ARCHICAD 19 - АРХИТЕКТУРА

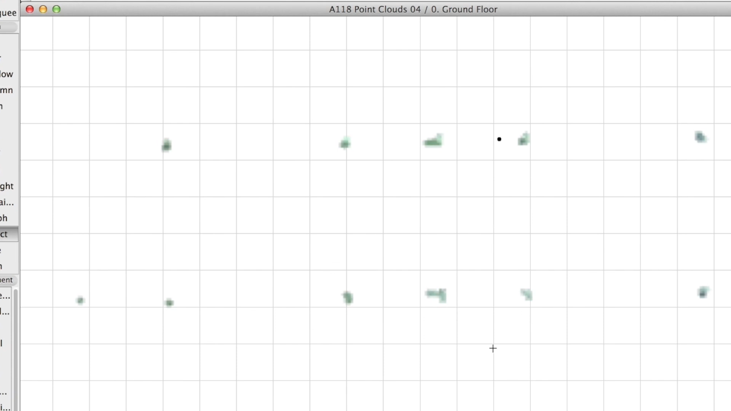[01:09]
Эти операции отнимают очень много времени.
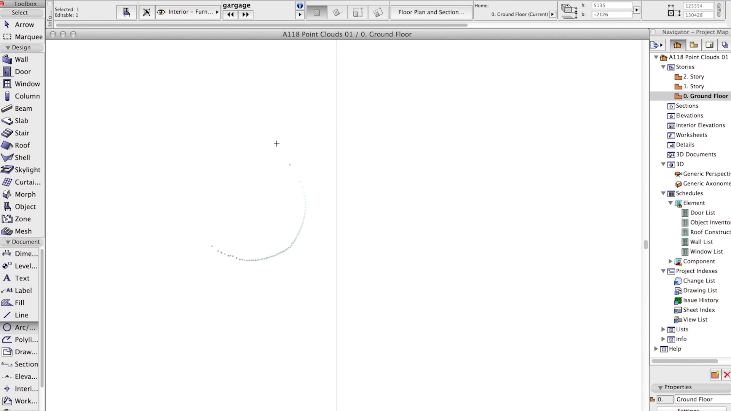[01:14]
Новейшие технологии 3D-сканирования позволяют получать облака точек,
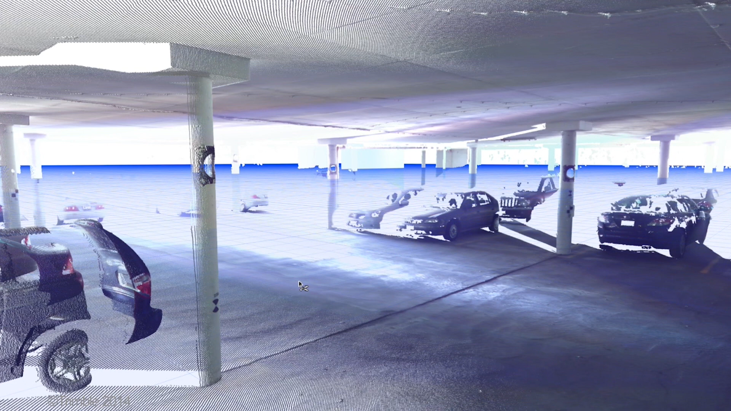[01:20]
содержащие все необходимые данные обмеров интерьеров или фасадов зданий.